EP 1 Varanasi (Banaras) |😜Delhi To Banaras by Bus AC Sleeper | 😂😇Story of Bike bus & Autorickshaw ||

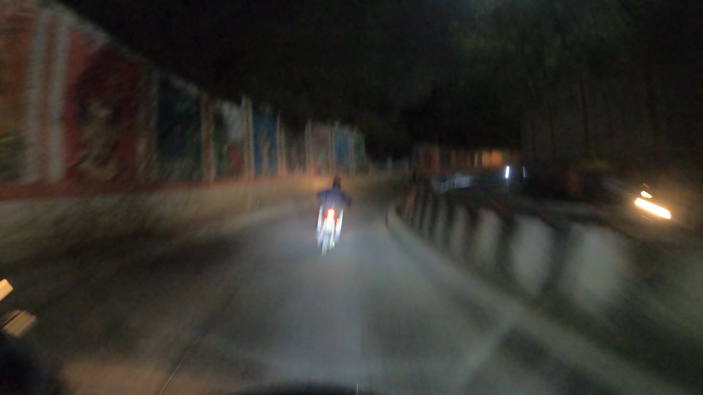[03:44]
अभी चंकुरा का जो अंडरपास है वो मैंने क्रॉस कर लिया है यार।
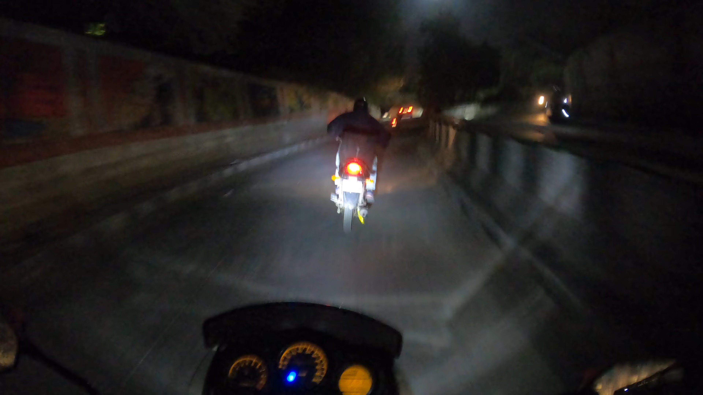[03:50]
15 मिनट वेस्ट हो गए यहाँ पे, 15 मिनट।
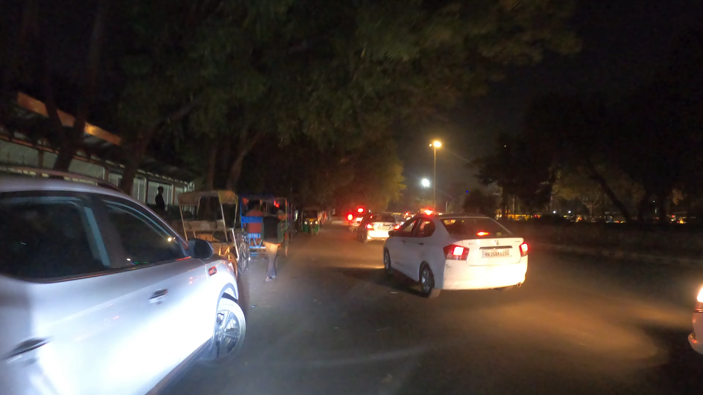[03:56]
यहाँ पे इतना जाम क्यों है मेरे को समझ नहीं आ रहा।
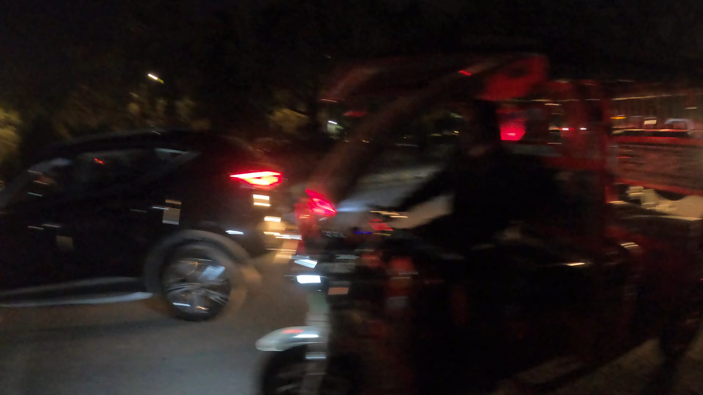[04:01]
आई क्रॉस्ड दैट बट स्टिल देखता हूँ कहाँ से जाऊँ, ये वाला रूट तो पूरा जाम है।
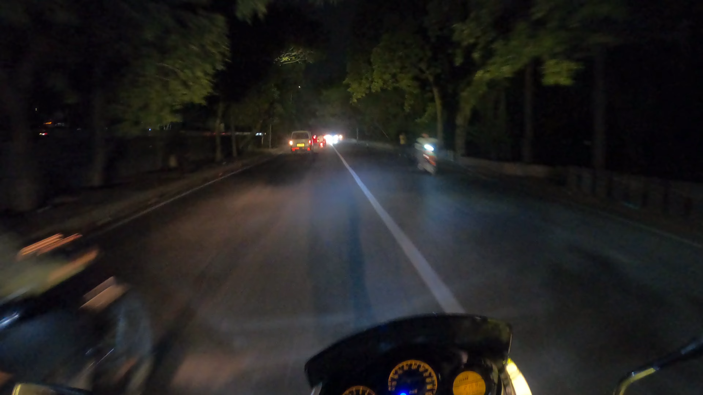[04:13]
तो भाई साहब गूगल बाबा की जय हो,
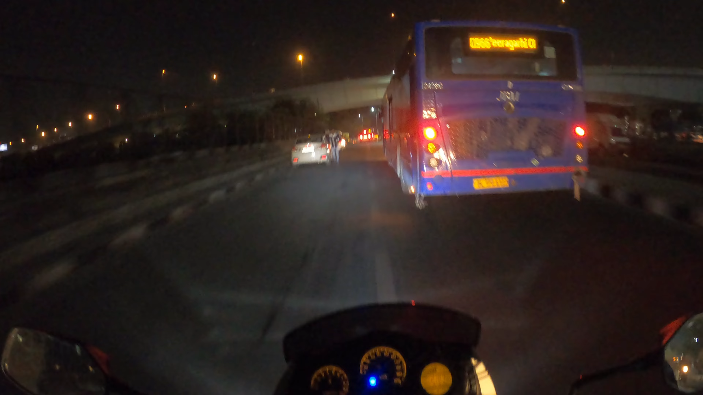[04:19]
गूगल ने मुझे काफ़ी अच्छा रास्ता दिखाया और काले खां के नीचे मतलब ब्रिज के नीचे पहुँचा दिया। अब मेरे को यहाँ से कलसा रहा है, काले खां से पार करके